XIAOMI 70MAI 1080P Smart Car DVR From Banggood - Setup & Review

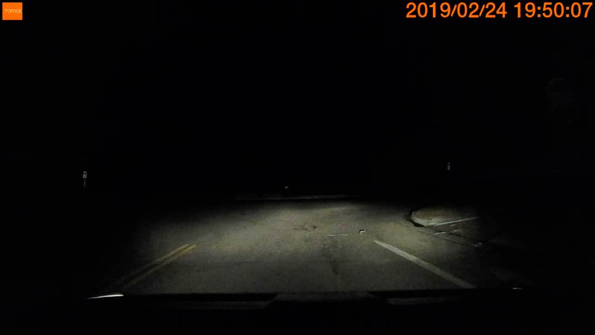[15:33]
There are no lights, no streetlights in this area. So this gives you a good idea of what the camera is going to pick up. And that's pretty much everything that's illuminated by your headlights. So the more spread you can have on your headlights, the more that the camera is going to get to see. Now here, as you can see, there are some streetlights that gives the camera a lot better view of what's going on in the road. And that's going to be the majority of the time unless you live in a rural area.
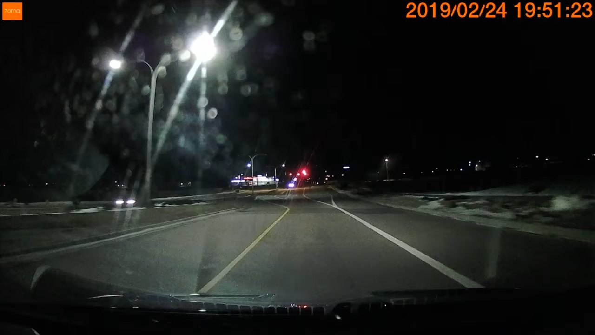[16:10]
But as you can see still, the image is still really good even while it's at night.